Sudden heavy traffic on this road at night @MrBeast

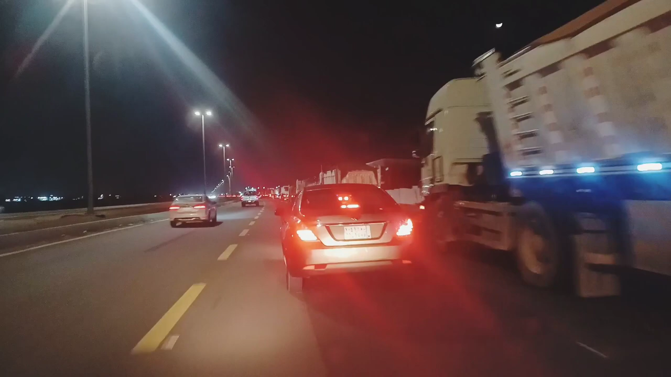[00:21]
ابھی میں اس ٹائم رات کو اس روڈ پر جا رہا ہوں یہ نیا روڈ ہے سامنے آپ دیکھ رہے ہو یہ دکانیں اس روڈ پر ابھی اس ٹائم بہت زیادہ رش ہے کیونکہ رش اس لیے ابھی گڑی بڑی گاڑی کا ٹائم ہو چکا ہے